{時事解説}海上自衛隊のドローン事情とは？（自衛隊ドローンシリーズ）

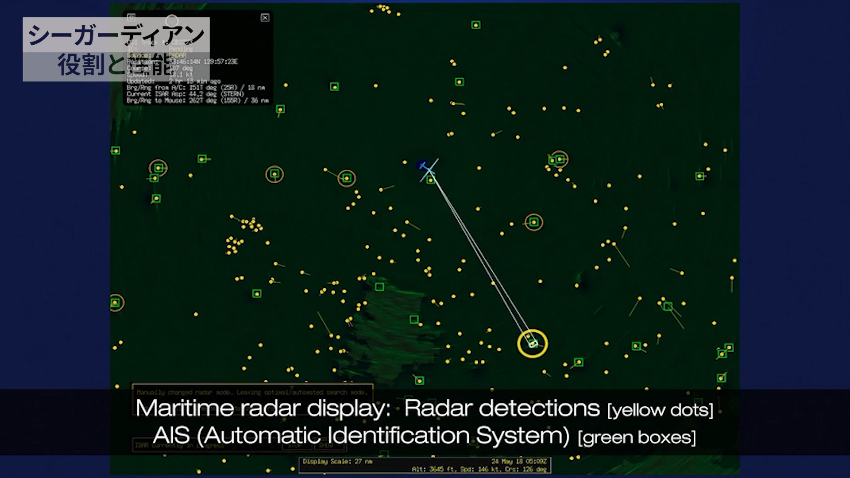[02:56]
追尾できる機能などAI処理による高性
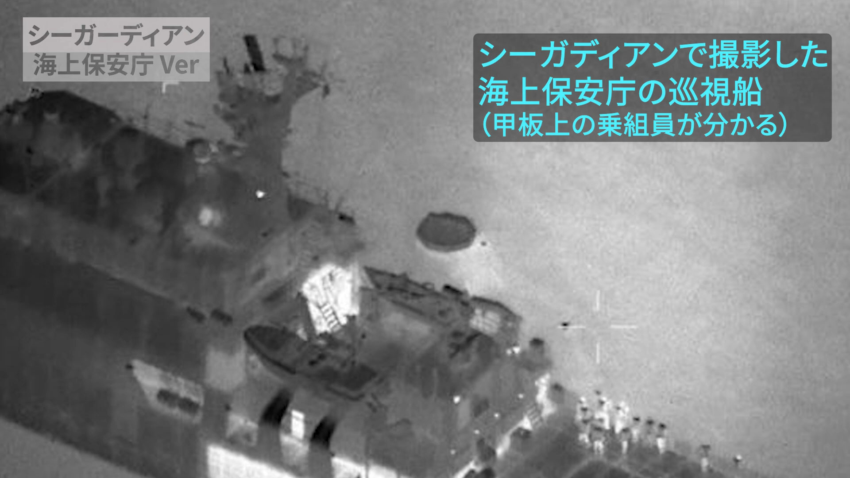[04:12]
旋回中や機体が揺れてもブレずに撮影できると評価は高く運用デー
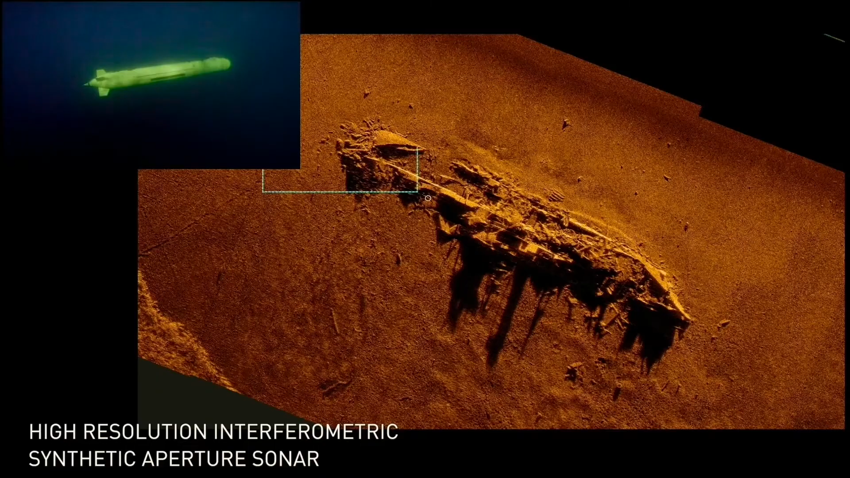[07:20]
ディテールを可視化するものもすでに存在しているので新型
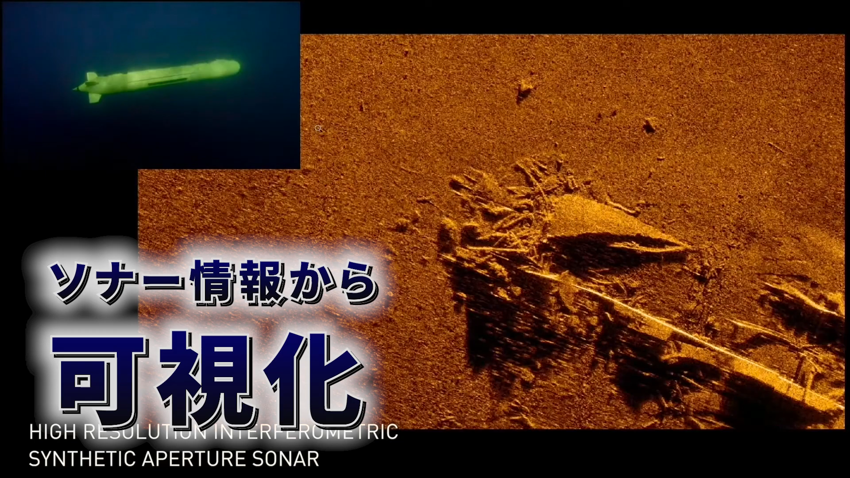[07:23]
UUVでも同程度かそれ以上の性能であっても不思議ではありません